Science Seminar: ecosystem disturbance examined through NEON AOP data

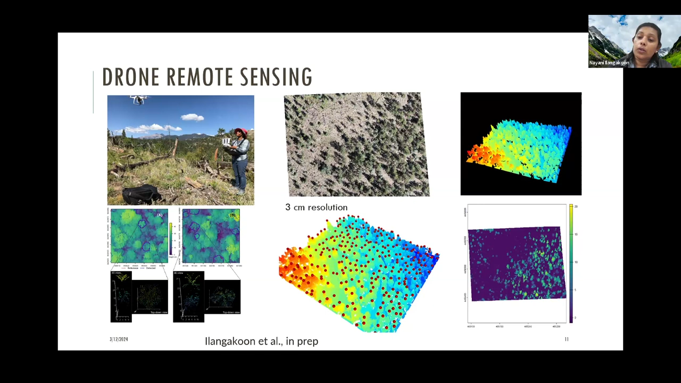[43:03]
we could delineate individual shrubs, even like smaller shrubs, like with height about 50 centimeters. So we could, we were able to generate those individual trees or shrubs and also its spatial locations. And then what we did, like we actually like use information from the drone images to classify into different categories.